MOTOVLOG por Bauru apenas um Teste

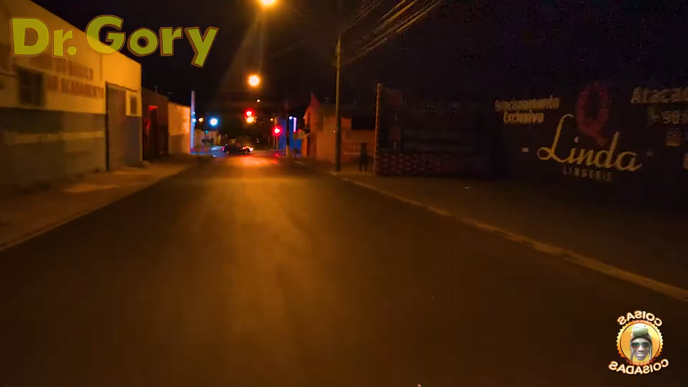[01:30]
Aqui, ó, esse sinal aqui, ele abre aqui. Daqui a pouco ele fecha de novo.
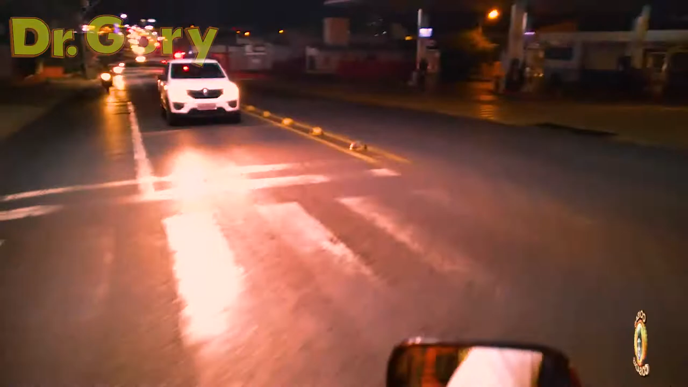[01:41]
Tem que cavear, porque tem uns caras aqui que gostam de cortar o sinal, pra falar a verdade, entendeu? O cara gosta de cortar o sinal. Que nem aqui, é só segurar um pouquinho, daqui a pouco esse sinal ali abre. Eu não sei, o sinal tá aberto um pouquinho desse tamanho do cachorro.
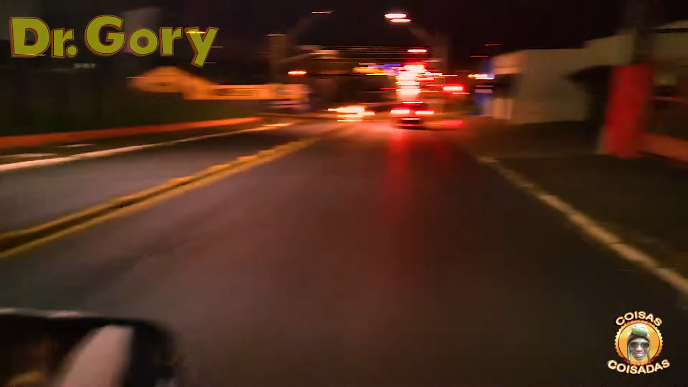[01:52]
Deus me livre um cachorro desse tamanho. Ela não tá tão rápido assim não. Essa moto aí, será que ela tá coisada? Não tá tão rápido assim. O cara ainda antes da hora.
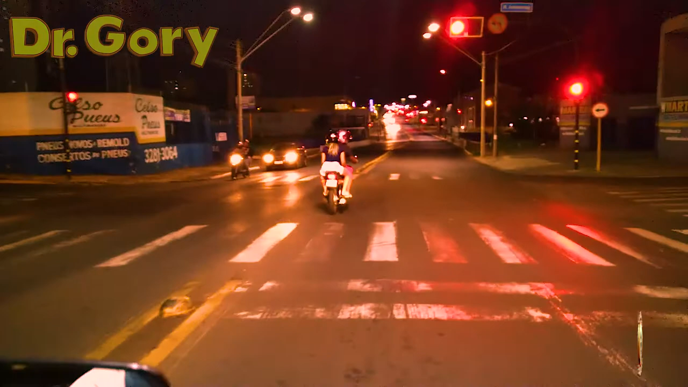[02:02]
Eu não gosto de fazer isso. E aqui o cara foi fazer isso, ele saiu, passou um carro lambendo ele. Olha o mozão rabiscado aí querendo.
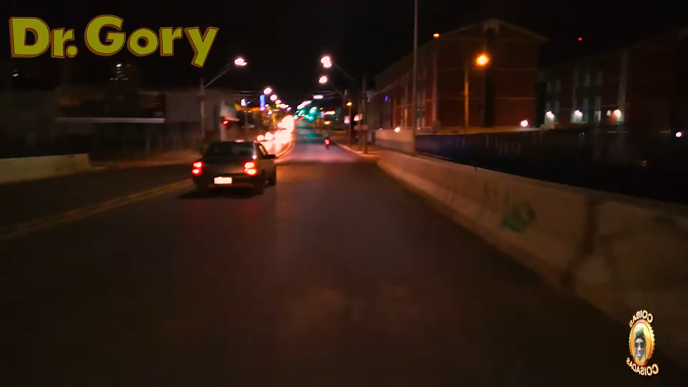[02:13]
Até a gente tem que ir meio rápido, porque senão a gente fecha tudo de uma vez.
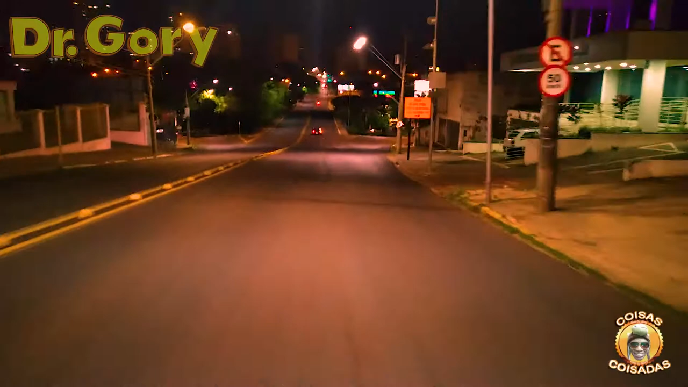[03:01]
Agora eu posso acelerar, agora que eu chegar na velocidade eu já tô longe. Mas não tem problema. Aí, olha eu acelerando, se o sinal tá fechado. Doutor Gordon, querido. Tô fazendo um teste aqui com esse negócio, eu vou comprar um suporte pra pôr no celular.
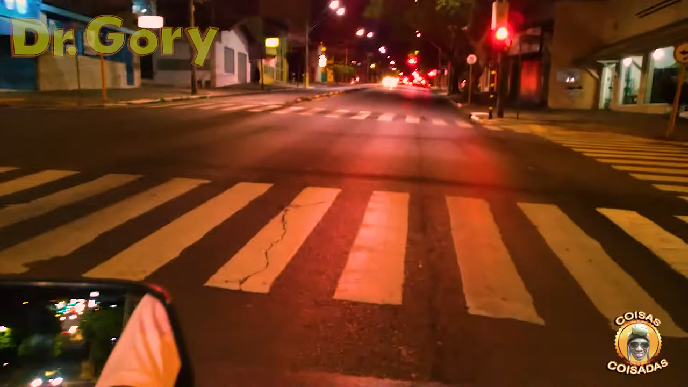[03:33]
Ele não foca, né? Tem que ter um foco cuidado com ele pra ver se ele vai, se vai. Não vai, que vai não. Verde, verde, verde, verde, verde. Agora nós vamos no verde, querido. Ó, o cara tá querendo entrar pra cá, mas não tá certo.
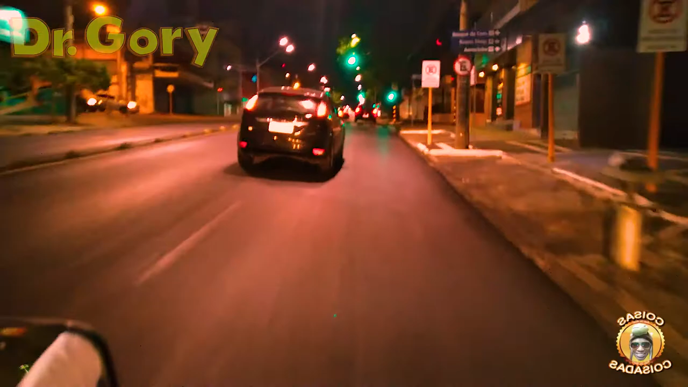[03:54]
É isso que é foda, mano. Não adianta ele olhar no retrovisor pra virar. Tem que dar seta, filho. Eu percebi que ele ia virar porque eu vi que ele tava olhando pra trás. Tem um trem de spray pra ele, ele tá olhando pelo vídeo de trás. Ah lá, agora deu certo, vai entrar no posto. Porque assim a gasolina tá acabando. Ah não, vai descer aqui, ó. Eu já tinha que estar acelerado pra caramba, porque senão eu vou parar no sinal lá na frente.
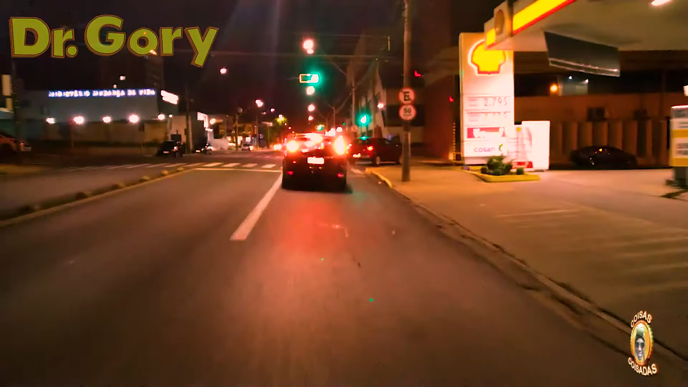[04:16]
Não vai dar tempo não, mas beleza. Não vai dar tempo, não, galera.
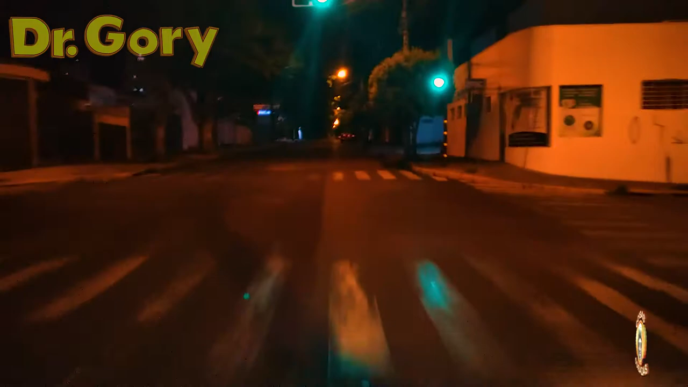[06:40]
Passando aqui, tinha um entregador que quase pegou a eu aqui. Quase que ele me pega. Mas espero que esteja gravando isso aqui. Eu acho que tá gravando. Tá gravando também. Já era, amigo. Já.
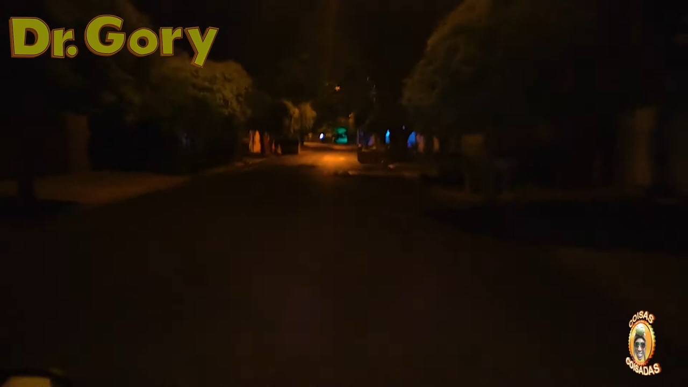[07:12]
Não, gravando eu acho que tá. Eu acho que não vai estar saindo. Mas vamos. Opa, tem um sinal aqui. É, tem um sinal aqui. Tem aquele negócio vermelho. Aqui, aqui também o nego gosta de cortar bonito esse pare.
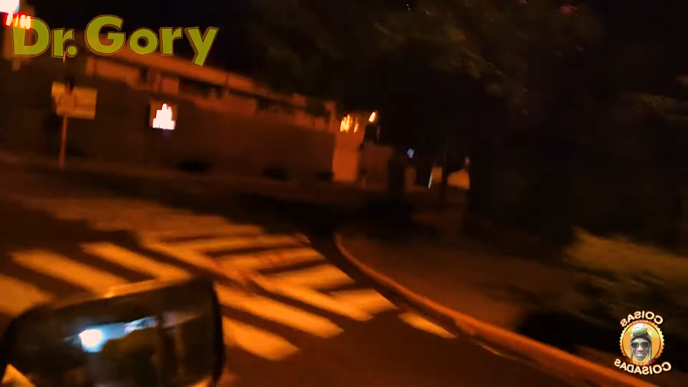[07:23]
Ah, embaçado, é engraçadíssimo.
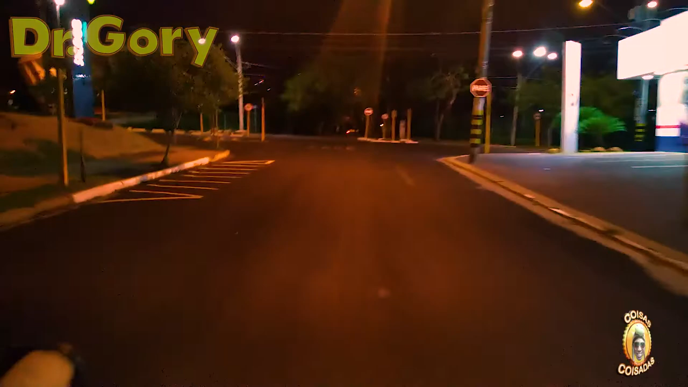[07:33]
Agora nós vamos virar à direita, ó, tô dando certo, tô curtindo assim, o carro babando demais lá, não dá pra entrar não, tem que esperar. É um Uno, carnice, o cara fica... Agora eu vou.
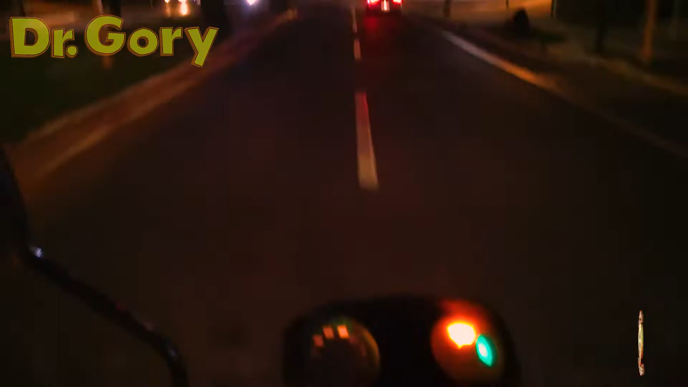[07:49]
Do outro lado. Moto, tá tempo, tá tempo. Vamos entrar aqui nessa buraqueira do caramba. Vamos lá, buraqueira. É nóis.